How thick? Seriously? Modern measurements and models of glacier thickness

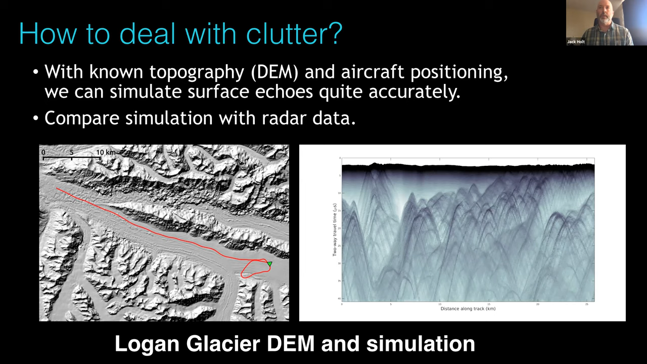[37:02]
It's a little green triangle over on the right after doing a turn to get online and then runs down the valley. So on the right is a clutter simulation produced from that. So there's no radar data there. That's just a simulation of the echoes coming from the walls of the valley. And of course the surface return as well. So first I'll show you, I'll just compare the radar data with the clutter.
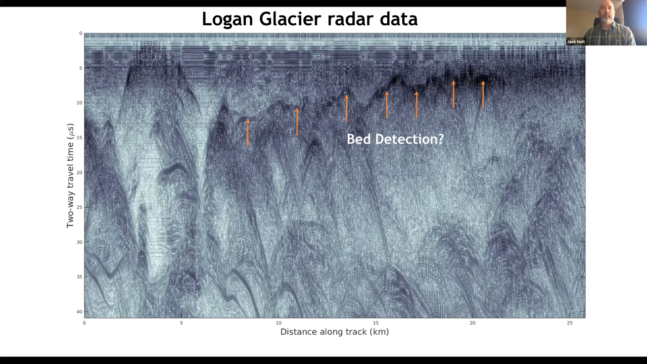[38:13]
There's no bed detected in here. But if there is any bed return, it's coincident with the clutter and you wouldn't know it. So we have to do this for all our flights. And then we also try to plan flights to reduce the amount of clutter. But if we're, say, flying centerlines down the glacier for the laser repeats, then we can't really change the flight path. But if we're doing a separate radar mapping flight, then we can fly it however we want. And that sometimes do a better job of minimizing the amount of clutter.
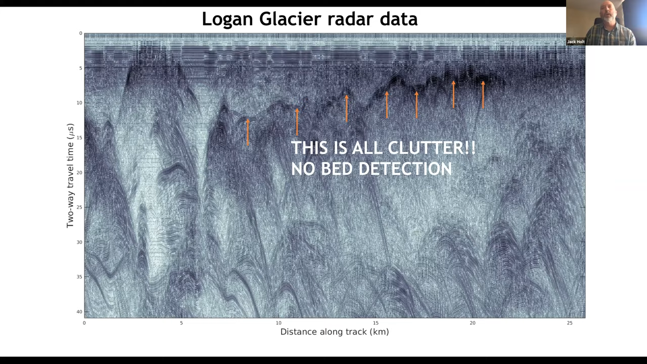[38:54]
All right. I'm going to run through some examples for these different glaciers. And we will start with Malaspina.
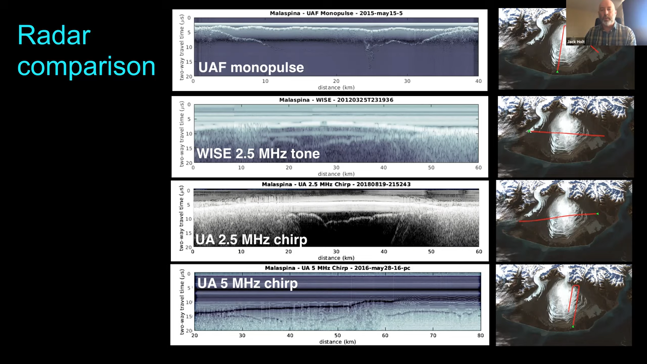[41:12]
which yields the highest resolution of the chirp systems, but is more susceptible to scattering from surface crevasses and debris. So most of the time, we use the 2.5 megahertz chirp system. But in some cases, we use the 5.
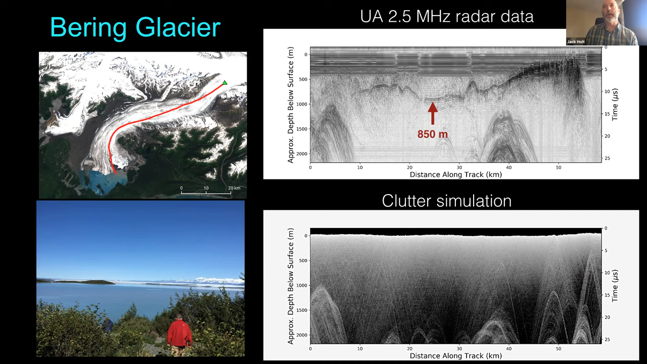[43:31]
So it gets down to about 850 meters depth of ice in this profile, which is well below sea level. And I'll show a couple of plots here.
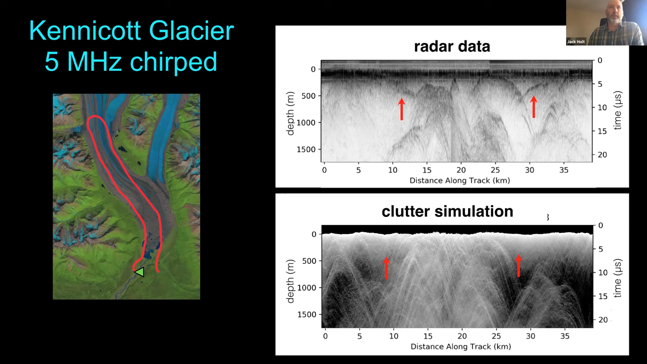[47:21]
So that's all combined in that one radar image at the top and the red arrows, uh, point pretty close to where we looks like there's a bed return. And we can see in the clutter simulation that those are not present. So those are indeed true bed returns. And, uh, if you turn those into ice thickness data and plot it up, uh, here's an example of just one of those, uh, tracks going up the glacier and you can see, uh, instead of sea level here at lake level.